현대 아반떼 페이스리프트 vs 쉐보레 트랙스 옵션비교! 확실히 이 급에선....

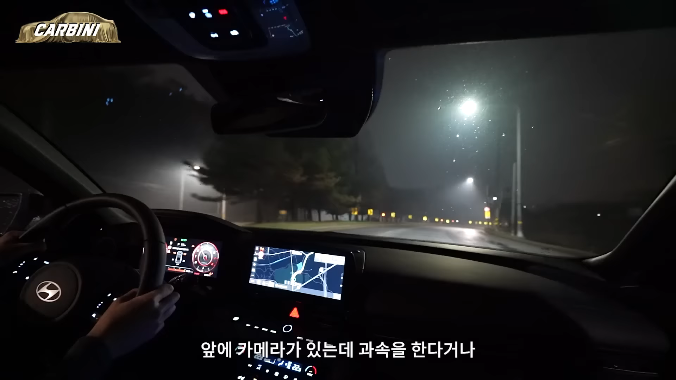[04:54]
이게 밤이니까 잘 보인다 어 그쵸 그리고 심지어 엠비언트 라이트가 앞에 카메라가 있는데 과속을 한다거나 경고 알림도 빨간색으로 불빛이 깜빡깜빡 들어와요